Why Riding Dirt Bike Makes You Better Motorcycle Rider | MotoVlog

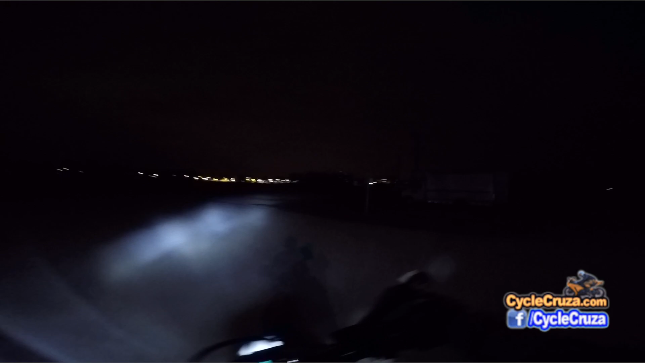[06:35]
There's no reason why anybody should be riding dirt man Oh Even riding it at night, baby Fucking look I'll be careful. I don't want to do a fucking pole out here. I can't I better turn my eyes on I can't see shit Some slide action baby Oh